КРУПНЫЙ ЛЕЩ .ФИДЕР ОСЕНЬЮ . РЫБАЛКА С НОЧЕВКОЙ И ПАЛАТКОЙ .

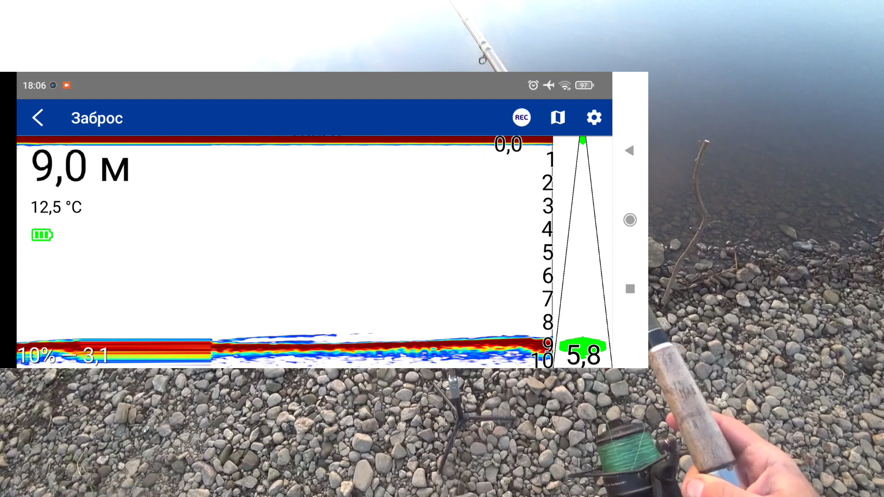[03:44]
On screen: depth 9.0 m, water 12.5°C
ну вот это уже более это уже более 9 метров
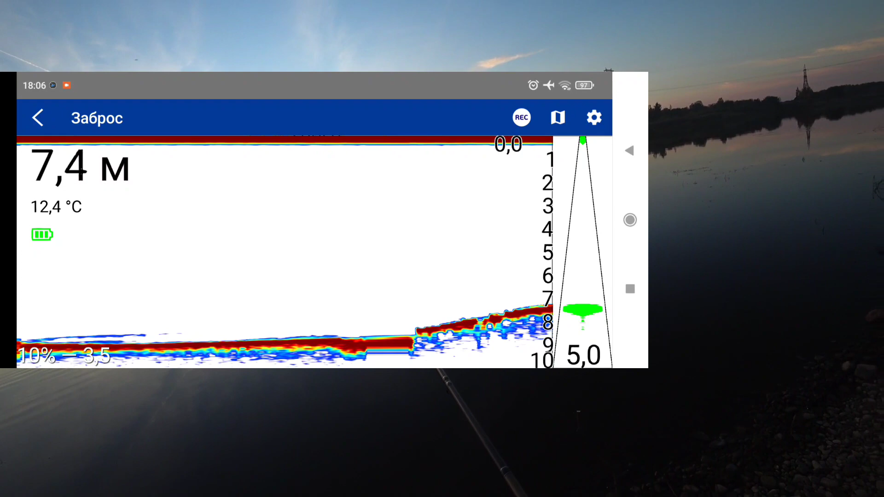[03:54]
On screen: water 12.4°C
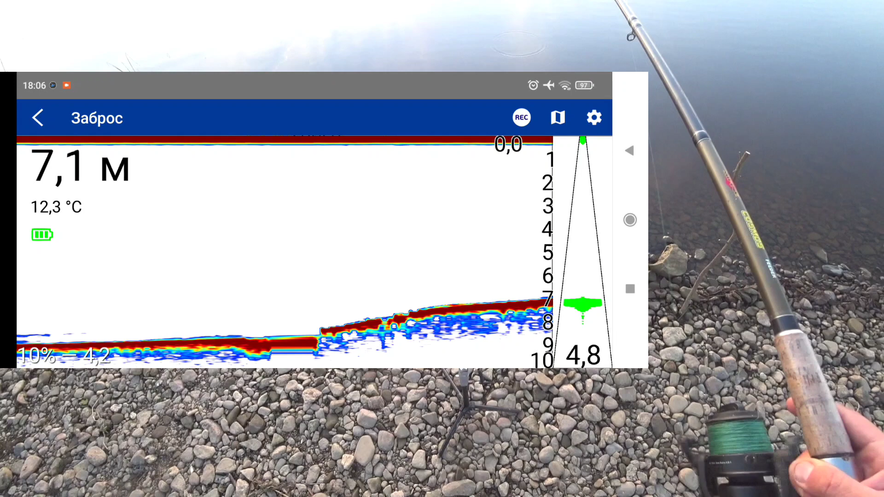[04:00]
On screen: depth 7.1 m, water 12.3°C
ровно и но вот бровка пошла